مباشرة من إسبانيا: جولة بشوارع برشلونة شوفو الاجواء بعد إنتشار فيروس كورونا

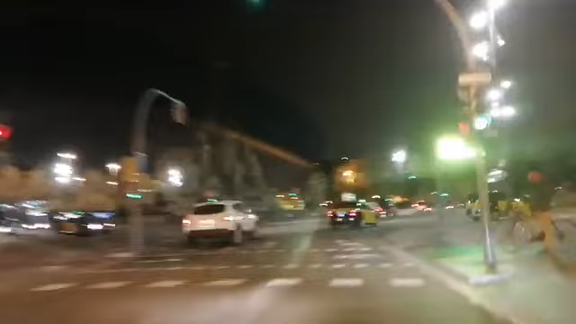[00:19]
148 حالة إصابة بكورونا فيروس، كاين منها ثلاثة ديال الحالات ديال الوفيات.
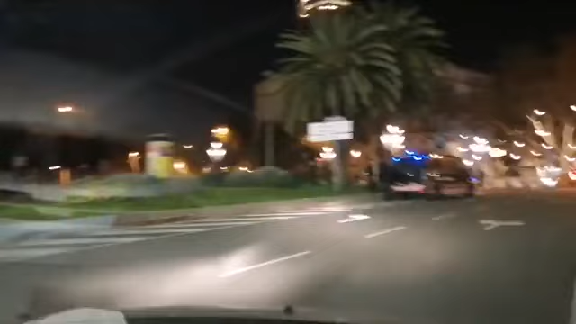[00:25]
شوفوا الأجواء مباشرة من أهم شوارع ديال برشلونة.
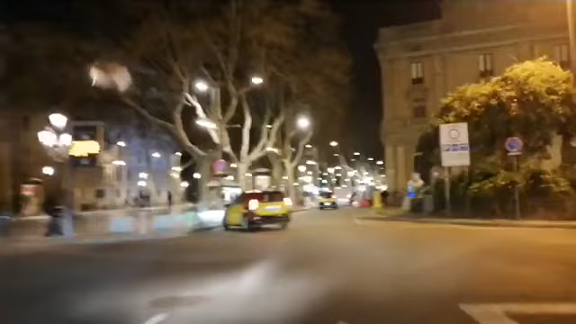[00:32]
معنا الأخ عز الدين الهواري اللي غيرافقنا في هذه الجولة المسائية. أخ عز الدين، فين حنا الآن متواجدين؟ حنا الآن كنتواجدوا بأهم شارع والقلب النابض ديال برشلونة،
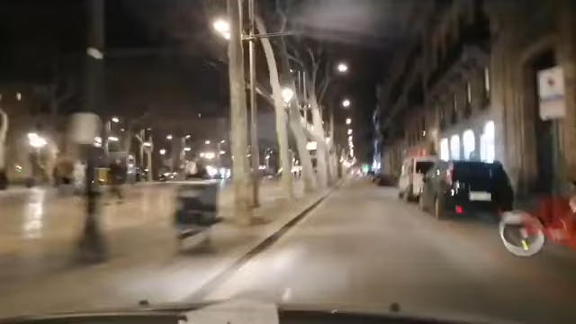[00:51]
أهم شارع يعني سياحي اللي كيتسمى شارع الرملة، واللي كنلاحظ بان في هذه الوقيته بالذات يعني كيكون دائما يعني بالسياح واحد الحضور كبير يعني ما كنتصوروش. لكن كما كتعلموا بهذا المشكل ديال هذا الوباء هذا، يعني كنشوفوا هذا الشارع خالي الا بعد المره القلال، ونطلبوا الله ان هذا الشيء هذا يتجاوزوا، لان هذا الشارع هذا اهم شارع كاين في برشلونه من الناحيه السياحيه ومن الناحيه الاقتصاديه.
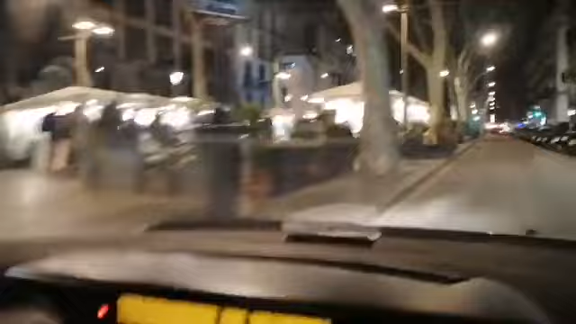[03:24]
شوفوا الوضع الآن برشلونة، أهم شوارع ديالها تقريبا فارغة من السياح، علما بأنها الآن كتكون عامرة مكتظة بزاف.
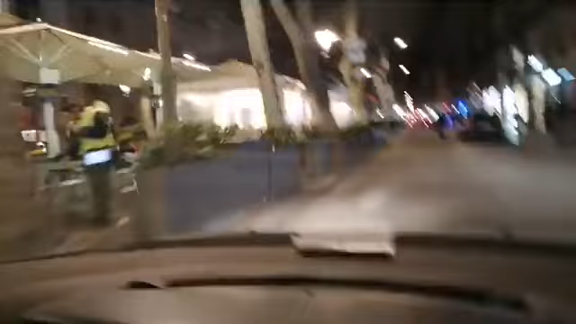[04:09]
بعد ما ندوزو هاد الشارع اللي مهم، ندوزو لواحد الساحة اللي معروفة لي بلاسا دي كاتالونيا، يعني أهم ساحة في برشلونة، واللي حتى هي يعني كتسمى واحد القلب النابض بالسياح،
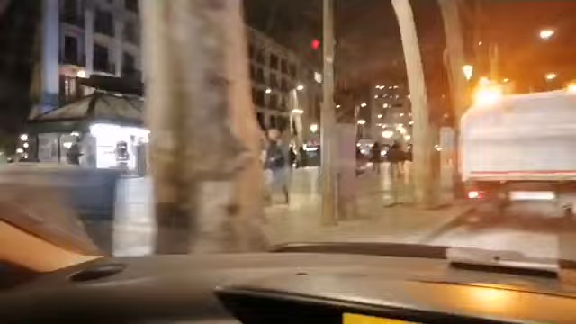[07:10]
السياحيه في اهم مدينه اقتصاديه في اسبانيا. فارغه خاويه في مره برشلونه، احنا كنشوفو مباشره متتبعي شوف تي في مباشرة.
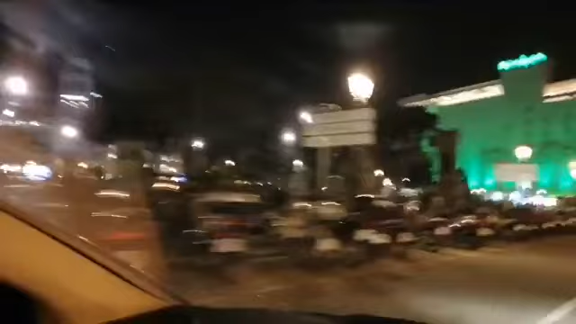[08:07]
كنشوفوا الاخوان اللي كنشوفوا هو انها شبه فارغة مقارنة بايام العادية.
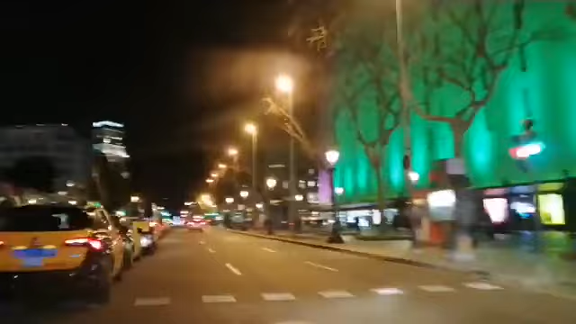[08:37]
كذلك هذا من اهم المراكز التجاريه ديال
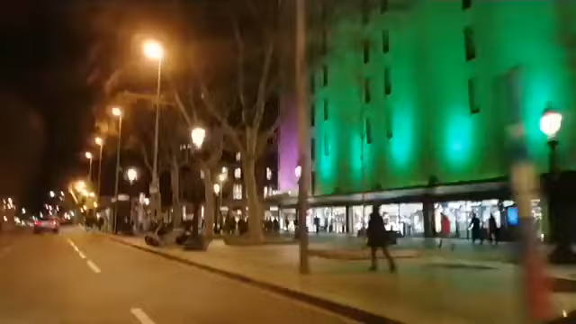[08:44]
كورت انجليز، واللي كيكون حتى هو مملوء عن اخره. تنشوفوا حتى هو واحد الكساد.
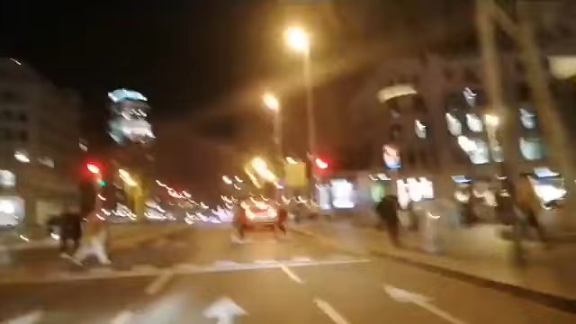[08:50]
وكذلك هذا الشارع اللي حنا طالعين فيه كيتسمى باسيو دي غراسيا، حتى هو من اهم الشوارع اللي كتكون حتى هي نابضه بالمقاهي ديالها، بالحضور، بالسياح، بالمواطنين.
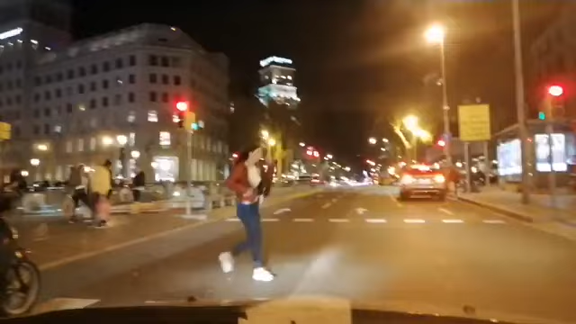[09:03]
حتى هو ربما يكون حتى هو شبه فارغ نظرا لهذا الوباء هذا اللي نتمناه.
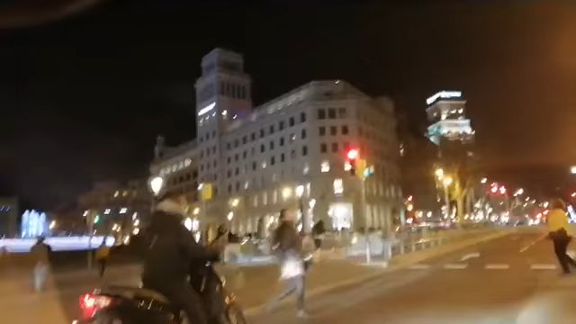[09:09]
ونقولها مره اخرى، اللطف من الله وصافي. هذا الشيء اللي قلت لك، ساحه كاتالونيا مباشره من برشلونه مباشره. الساعة الآن كاين تقريبا 7 مساء، 50 دقيقة، فارغة مقارنة مع الأيام الأخرى. هاي كنشوفو الحركة كي دايرة، غياب تام.
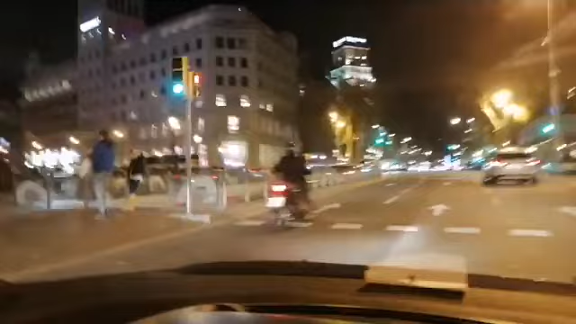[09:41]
احنا الآن غادي ندخلو واحد الشارع واحد آخر اللي هو باسيو دي غراسيا، حتى هو معروف بالكثافة ديالو الأنشطة التجارية المهمة. كنشوفوه كي داير، تا هو خاوي.
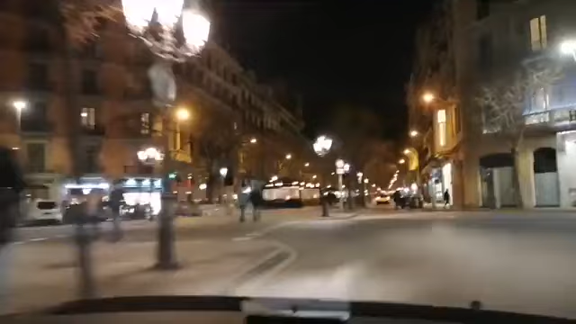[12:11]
وكذلك انتم كتشوفوا فيه بان النسبه ديال الحضور ضعيفه جدا مقارنه بالايام العاديه.
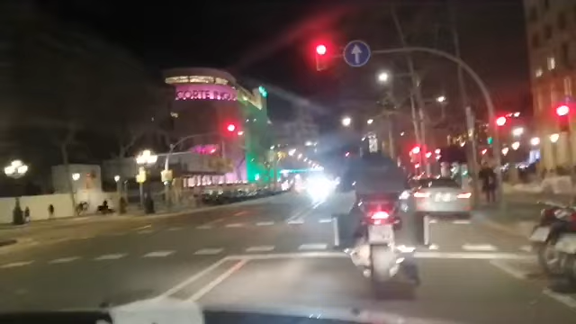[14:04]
وسط المدينة كورت إنجليز، وهنا عندنا الساحة ديال بلاصة كاتالونيا كنشوفوها كي دايرة. اختي حنان في لحد الان في كاتالونيا كاين 148 حاله، برشلونه 3 وفيات تقريبا، في كاتالونيا كلها 3 ديال حالات وفيات، 3 جوج
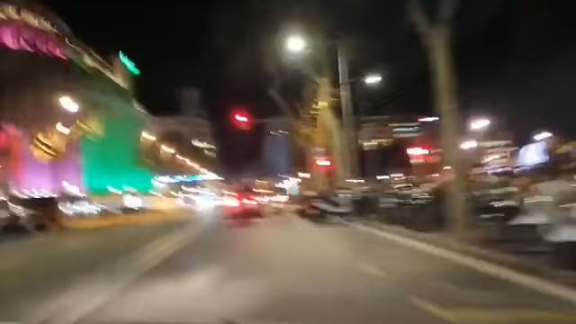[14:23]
ديال النساء وواحد الرجل، السن بين 80 88 سنه و 97 سنه. احنا كنشوفوا مع الاسف الشديد
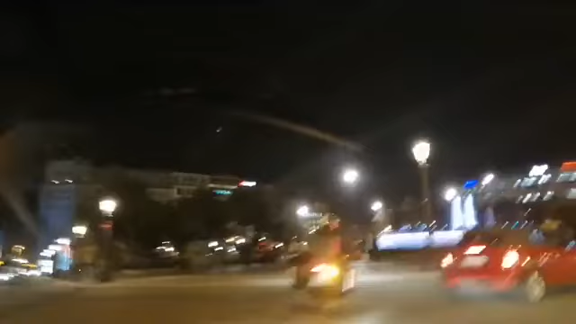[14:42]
بلاصة كاتالونيا، ساحة كاتالونيا كنشوفها كي دايرة فارغة.
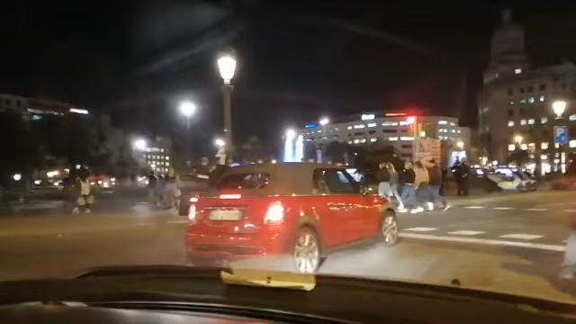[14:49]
لا تخيل ساعة ماشي 1300، لا كتر من 1600 حالة في
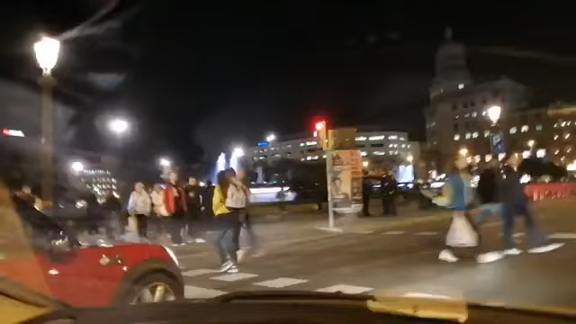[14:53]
كاتالونيا بوحدها،
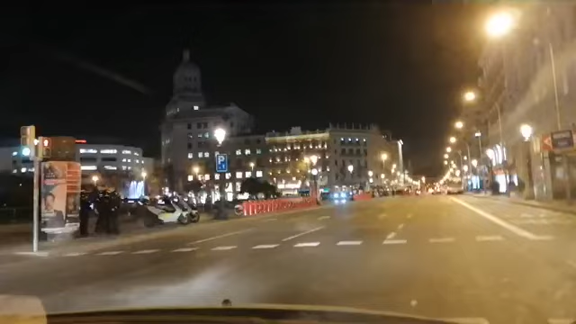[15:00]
لا 1000 اكثر من 1600 في اسبانيا كامله. نعم كاتالونيا ان شاء الله 148 حاله اللي كاينه. احنا كنشوفوا بلاصه كاتالونيا فارغه، ها هي
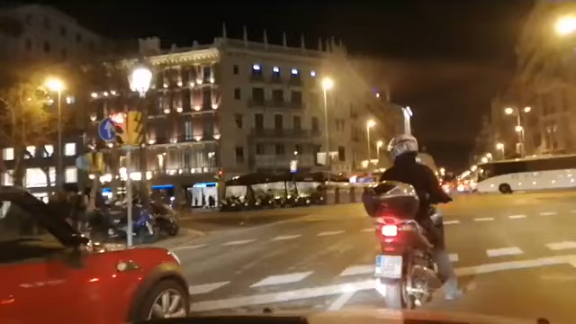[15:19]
شكرا الناس ديال طنجة.
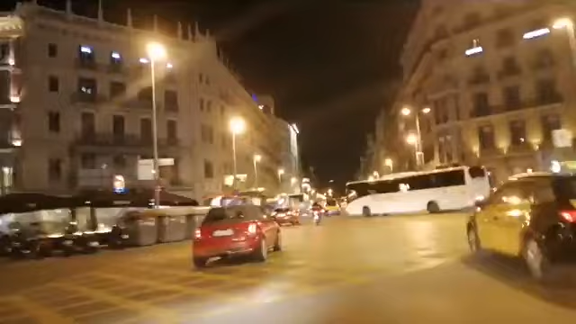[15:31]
الان غنمروا من واحد الشارع ونخرجوا مباشره بلاصه كاتالونيا، ساحه كاتالونيا. الان غندوزوا ونخرجوا ليها.
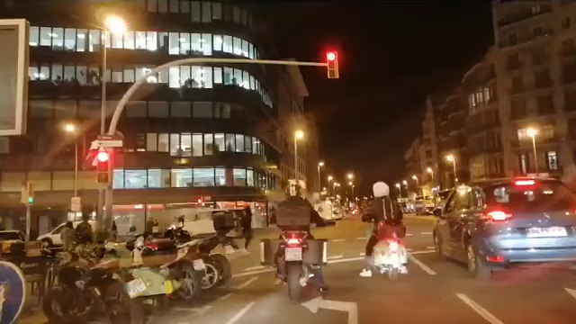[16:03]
شنو سميتو هذا الشارع اخي عز الدين؟ دا كاي بلاميس بالميس، كاي بالميس. حنا دابا كنتواجدوا في كاي بالميس اللي هو كذلك كيدي للساحه ديال كاتالونيا. الان ندخلوا للشارع اللي خرجنا في ساحه كاتالونيا،